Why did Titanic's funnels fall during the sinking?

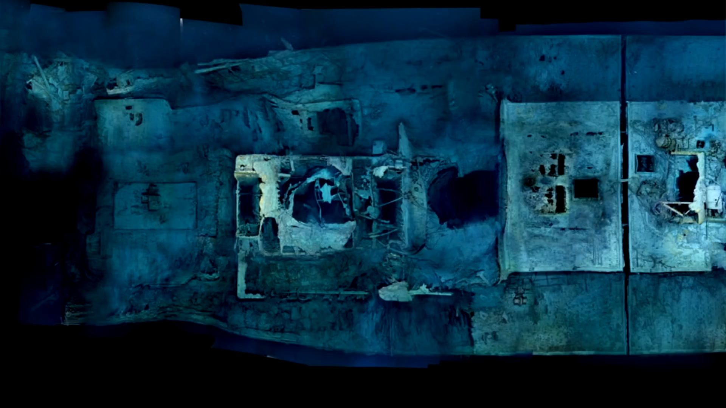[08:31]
We can tell this because there are still remnants attached to the wreck today. The band of rivets around the base of the funnel probably failed under intense strain and the whole structure likely detached cleanly from the sinking ship. Another clue to Wilding's water pressure hypothesis is the fate of funnels 3 and 4,